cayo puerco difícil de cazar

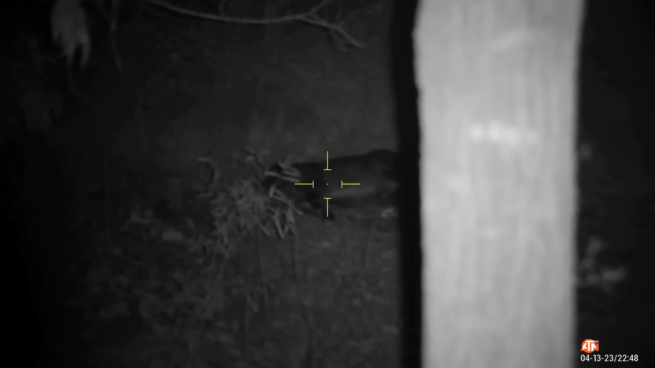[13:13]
A ver, John Wick, córrele ahora sí. Échate a correr como cuando el escopetazo. Ándale, córrele.
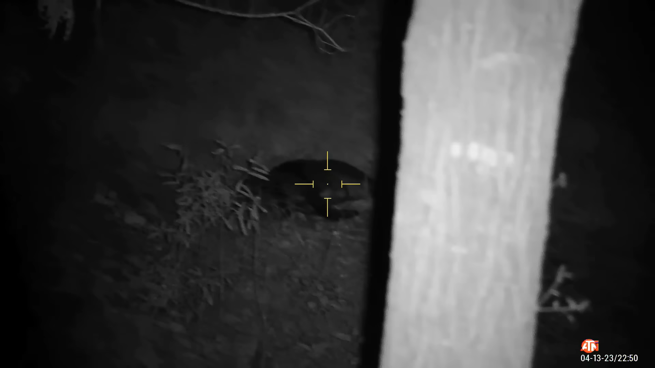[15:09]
pero exactamente estoy en la misma posición, apuntando en la misma posición. Y exactamente el puerco al lado izquierdo de este árbol.